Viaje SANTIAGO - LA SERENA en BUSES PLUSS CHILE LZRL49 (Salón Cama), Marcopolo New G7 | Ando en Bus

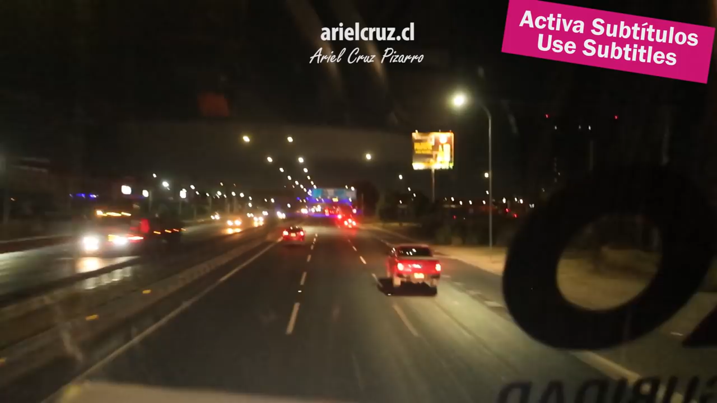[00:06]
Mi nombre es Arecruz Pizarro y hoy iremos un viaje nocturno en bus Santiago La Serena en un bus Plus Chile de categoría Salón Cama ¡Acompáñenme!
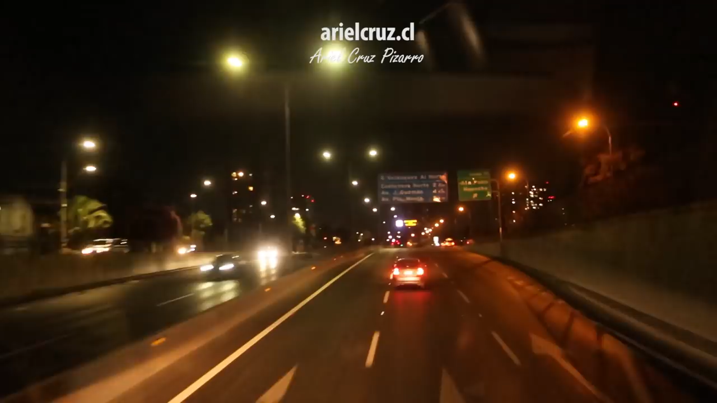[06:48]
ver Santiago de noche es como relajante ver los buses de la Alameda, ver las luces desde la autopista las calles vacías, la ciudad vacía me imagino esas pistas de videojuegos como que estuviera en un videojuego y esto fuera una pista dedicada
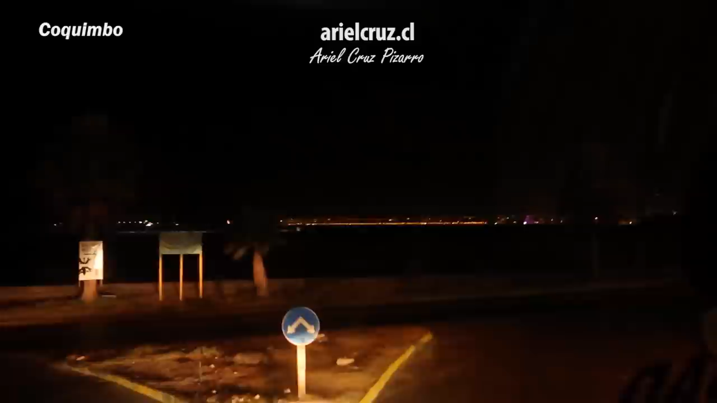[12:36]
lo oscuro que se ve es el mar eso negro es el mar justo vimos el bus de Romani de antes el